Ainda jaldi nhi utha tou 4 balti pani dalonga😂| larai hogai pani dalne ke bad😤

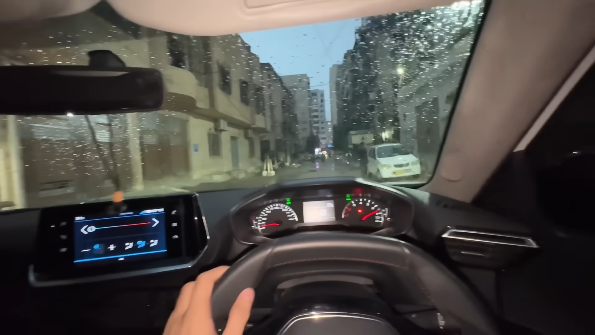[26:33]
आ जाओ आ जाओ आ जाओ गाइस, अभी भी हल्की हल्की सी बारिश हो रही है, काफी मजे का मौसम बना है कराची का। पानी में जो है ना बिल्कुल स्लो ड्राइव करनी चाहिए, स्पीड में पता नहीं लगता खड्डा कहाँ पर है,